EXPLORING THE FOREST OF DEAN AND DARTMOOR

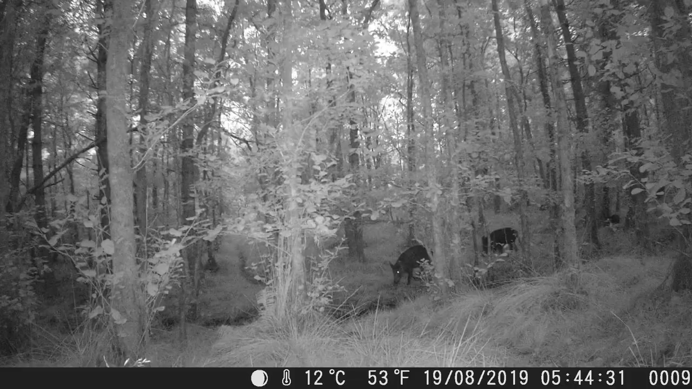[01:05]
Not only that, but what looks to be quite a big boar family. We captured those a few times and as you can imagine, we caught some deer too. A lot of deer really.
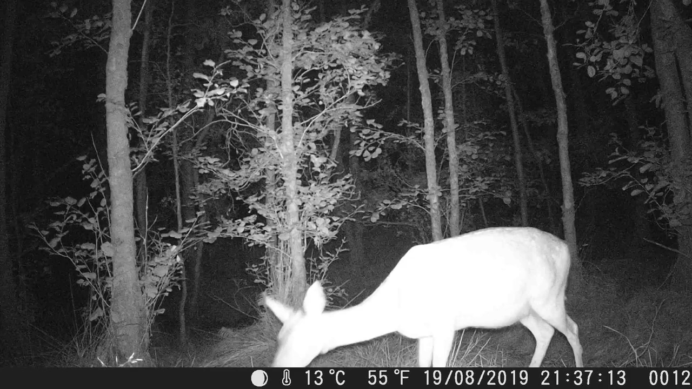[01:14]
I'm sick of them now, but they're still pretty cute. Also, in this area in which we thought to be quite secluded from the public.
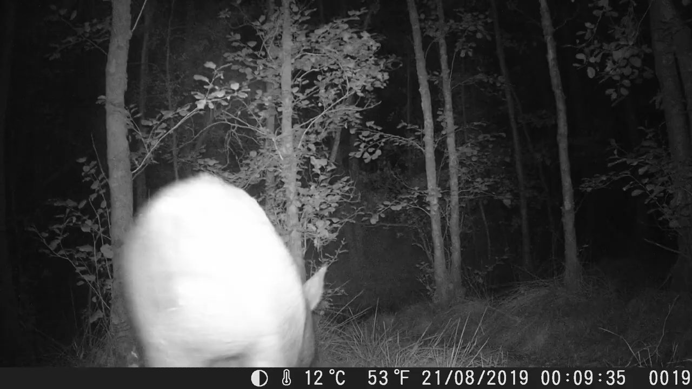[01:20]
Well, the public was there. Quite a few photographers were in the area, I assume, looking to snap some boar pictures.